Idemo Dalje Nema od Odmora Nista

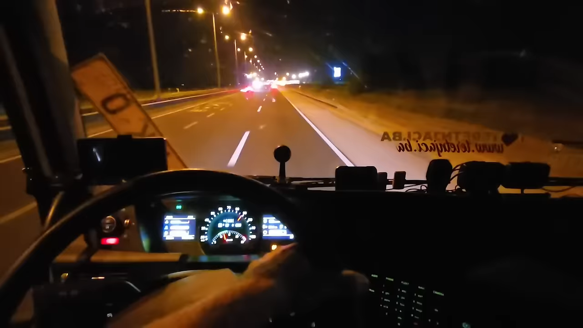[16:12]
snimaka i tako sam izbrisao i ono malo što sam snimao. Snimao sam dobre klipove, sam pravio ekipa moja, išli smo prema Istovaru, od Istovara smo išli prema Izečiću, od Izečića prema Bosanskoj otoci i tamo prema Novom gradu i prema Prijedoru, sve sam to bio zabilježio, ali kad sam prebacio snimke i kad sam pošao da editujem, fali mi pola snimaka.
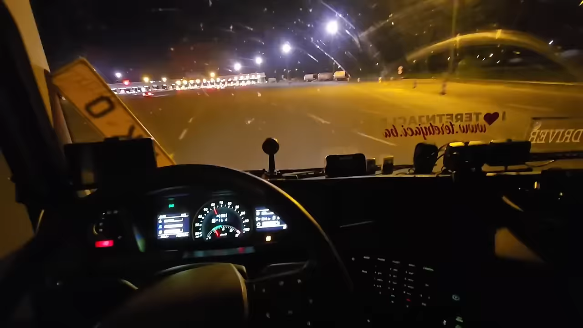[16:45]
Ne znam kako, uglavnom fali. Gledaj, evo sad je. Imate li jaci cijela? Inače, ovdje ja spavam, ekipa, pravo da vam kažem,
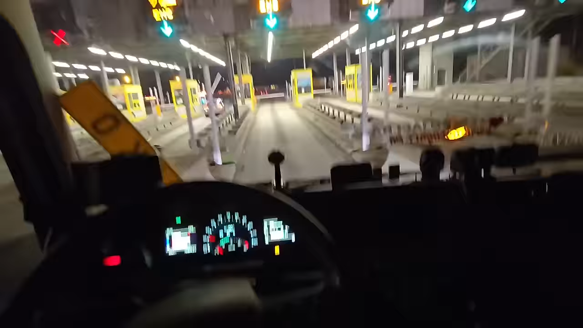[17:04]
ovdje mi je nekako najsigurniji za spavanje. Ja kažem ACC, ono ENC, hrvatski ENC.
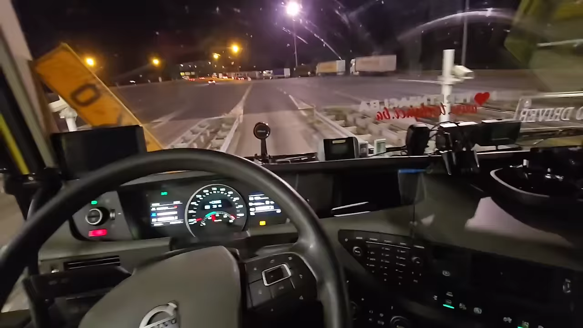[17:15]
Ali evo, sad nema se gdje parkirati. Jedno, možda bi se mogu ovdje parkirati između ovaj, evo ovaj, gdje ide ovaj sad, da se skloni ovo auto i tu da se parkira, evo ovdje između ove dvojice. To bi moglo, ali ide nam i dalje za isti par ekipa.
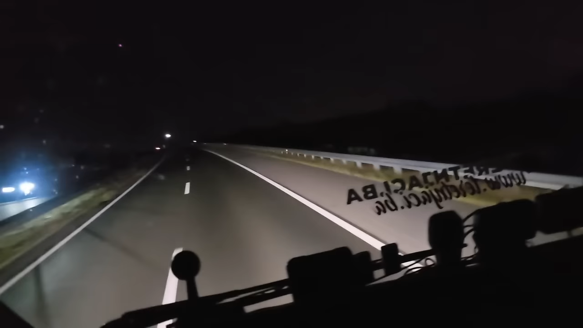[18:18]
Mjesto da zatvorim prozor, ja otvorim prozor. Bože sačuvajte, Bože sačuvajte. Evo, završavamo našu vožnju, privodimo kraju. Znači, sat i 56 minuta vozimo, upravo smo prošli Varaždin, znači parking ovaj za 2 km, koliko je nisam ja vidio,
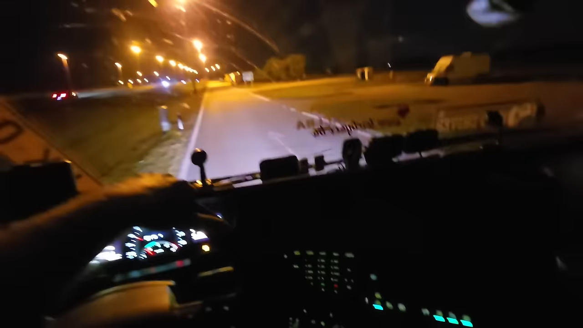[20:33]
Ali ima kod ovog mana izgleda, samo vidim.
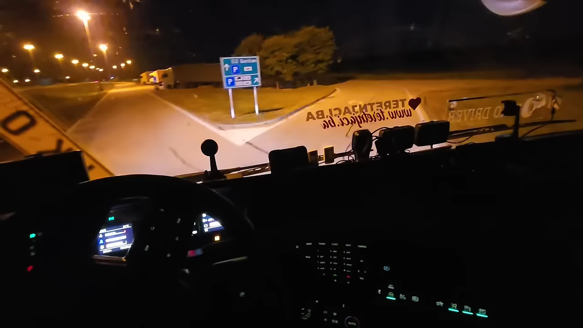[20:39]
Samo da vidimo koje su tablice.
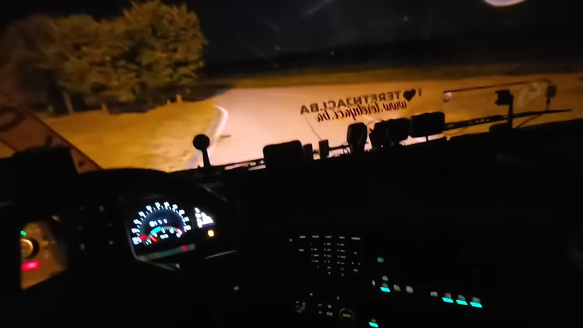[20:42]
Samo da vidimo koje su tablice. Dođu navečeni Rumuni. Ovo je Split. Ovo sam ja kod njih stati. Oba dvojica s ovaj Split. Ovdje ćemo mi njega i zavući.